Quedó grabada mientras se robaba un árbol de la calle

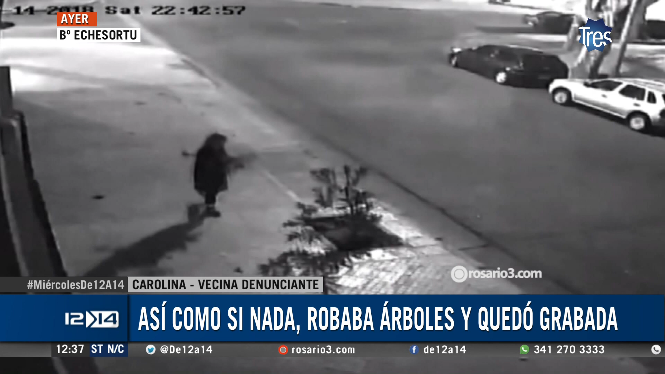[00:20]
Venía con algo en la mano, se ven en las imágenes como que había robado... Venía con otro árbol de... bueno, una rama se la veo, tipo una palmera, no sé. ¿Te llama la atención, digamos, cómo estuvo acá, sentada, zamarreando el árbol hasta que lo sacó? Sí, sí, sí. Me llama la atención y estoy indignada porque no creo cómo una persona puede robar un árbol, no lo entiendo.
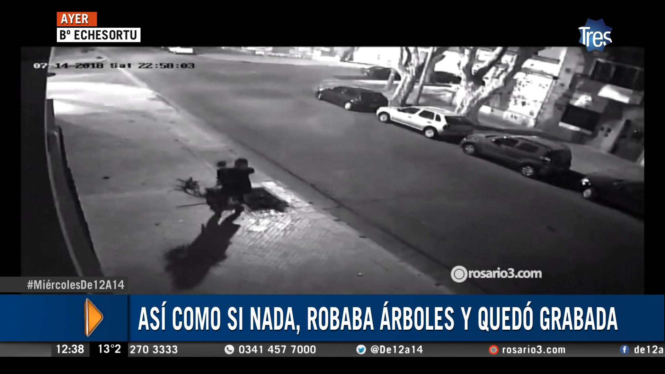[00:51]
De todas formas me decís que en enero el primero que habías plantado también te lo sacaron. Sí, me sacaron uno que planté en diciembre en enero y inmediatamente planté este y bueno, ahora me lo volvieron a robar. ¿Hiciste la denuncia? No, no, no, no. Y tampoco sé quién es la persona que lo roba. ¿Sabés si en el barrio le pasó algo similar a algún vecino? No, no hablé con los vecinos.
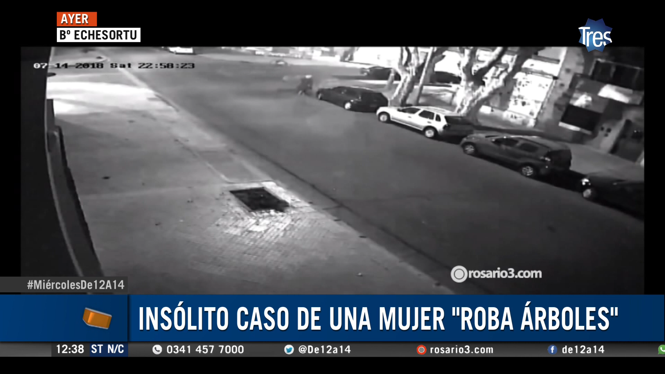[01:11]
No, no. Ni tampoco pregunté si alguien vio algo, no, no. No hablé. Se la ve claramente a la señora, ¿no? Sí, sí, sí. Se la ve como viene de por allá y dobla ahí en la valla. Viene por 3 de febrero, desde Avellaneda hacia acá. Sí, dobla ahí en la valla. Se lleva el árbol en los brazos, ¿no? Sí, se lleva el árbol en los brazos, sí. Y no dejó ninguna parte, se llevó completo el árbol.